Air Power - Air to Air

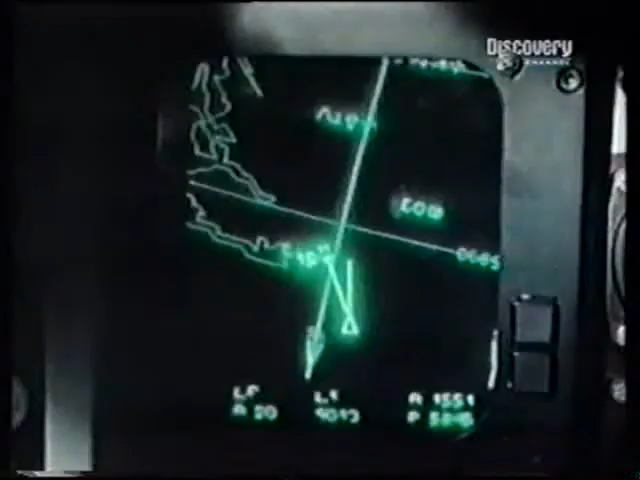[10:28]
Il suo radar, a pulsazioni Doppler,
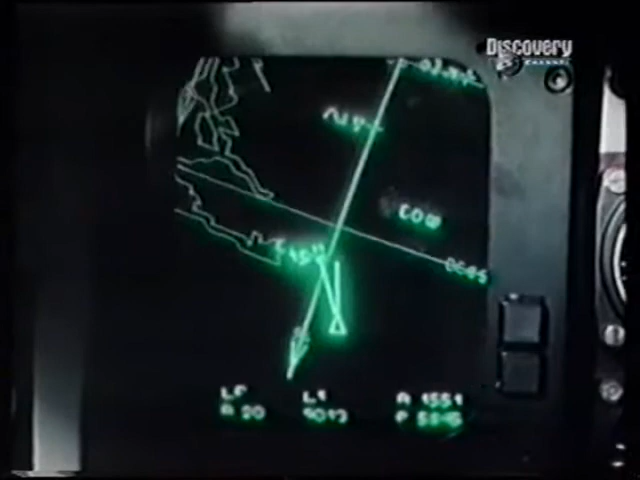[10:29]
è stato il primo di questo tipo in Europa ed è ancora uno dei migliori al mondo.
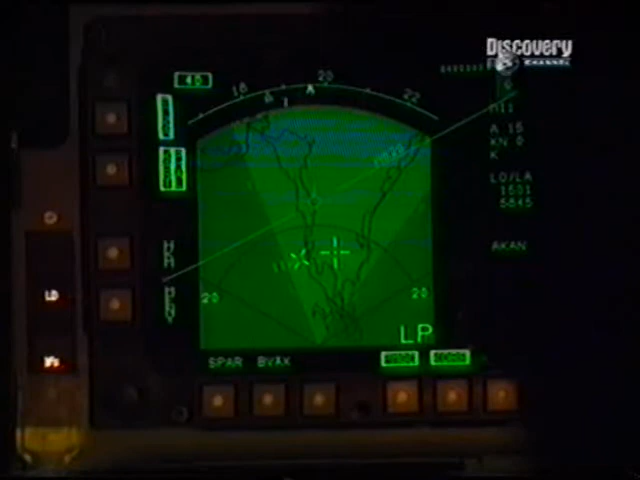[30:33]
Ma può anche monitorare dati forniti da sorgenti esterne, come radar di terra oppure altri Gripen.